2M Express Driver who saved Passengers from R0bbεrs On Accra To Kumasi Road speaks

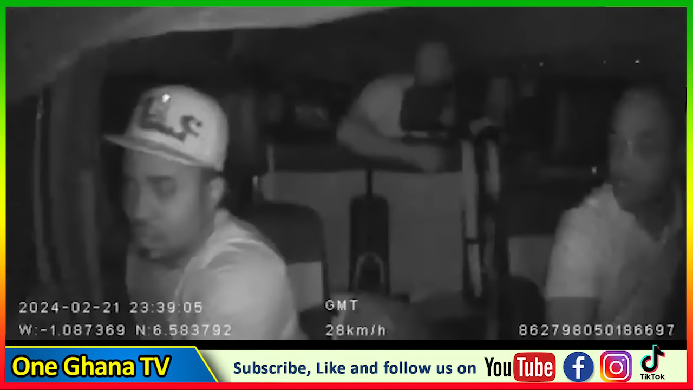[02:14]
a your truck wo ka anum okay enti bibia be koso wo ka anum bia no se wo driver no ba na se bia wan ka no kra the management ombe bia camera na hwe se dia wo ka na na se dia si ye no e ye no kra anase enye no kra wow enti no de wo ho no enti mi ba na me ka na se omo so omo ebi no mo hwe se dia me ka no e ye no kra anase enye no kra
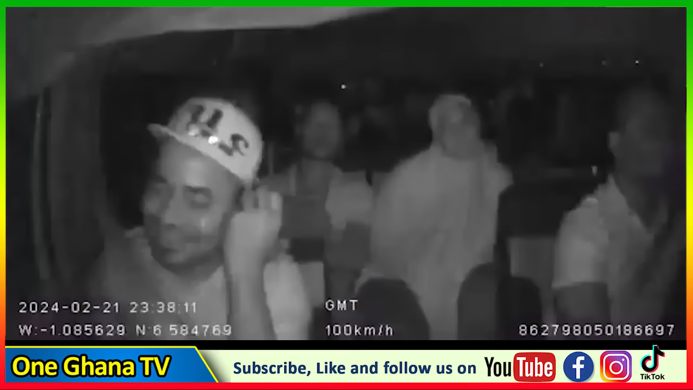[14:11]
R0bbεrs nidi chuo epapa ni trim a okoye unconscious drug hospital no enu adwe kuma o ahoma so oh go. Ma awo apa die na mi nuye wate nuye ma tirin kwanso ma frimu